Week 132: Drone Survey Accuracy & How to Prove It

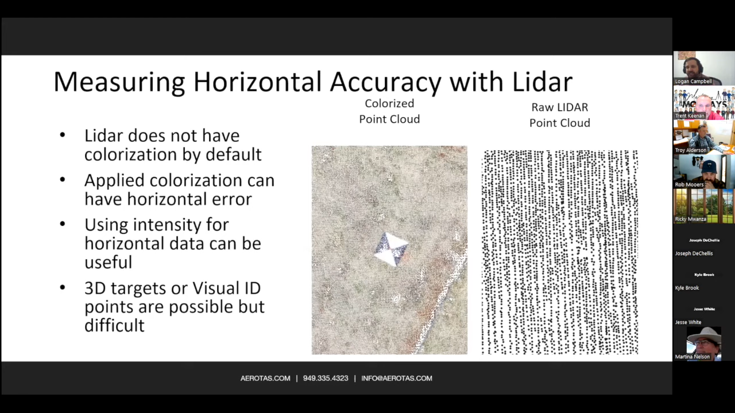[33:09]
any colorization that comes in lidar is actually applied after the fact typically a drone will have a camera attached to it and it's all done after the fact so you can still do it by using colorization using intensity but it's just worth noting it's a little bit tricky and now the standards i should point out when we are measuring accuracy